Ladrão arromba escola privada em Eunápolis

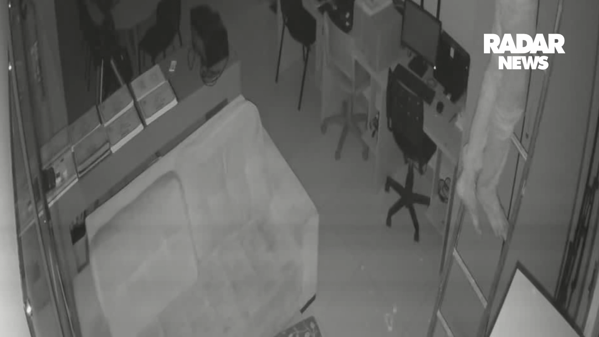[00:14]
As imagens do circuito interno obtidas pelo Radar News mostram o momento em que o homem entra pelo telhado.
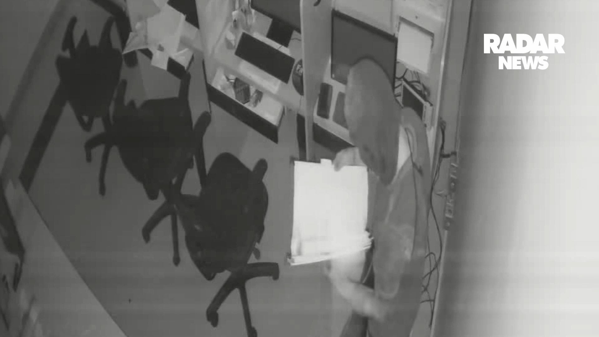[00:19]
O criminoso, que usava uma touca, ficou quase uma hora e meia nas dependências do colégio.
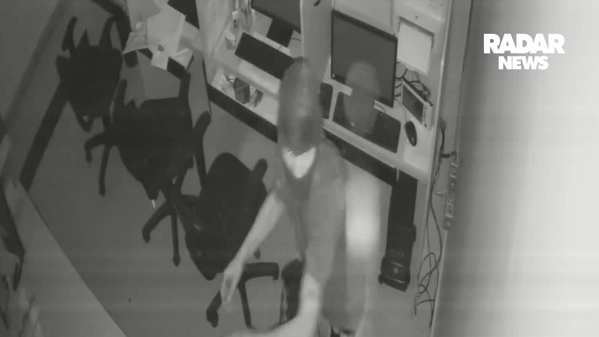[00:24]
Ele furtou três celulares, um notebook, mais de R$ 2 mil em espécie, além de outros objetos. O prejuízo é estimado em cerca de R$ 20 mil. Segundo a polícia, o alarme do sistema de segurança foi acionado, mas a empresa que faz o monitoramento remoto ligou para o celular de um ex-funcionário para verificar a situação e não conseguiu contato. A polícia suspeita que se trata da mesma pessoa que arrombou essa escola há menos de uma semana.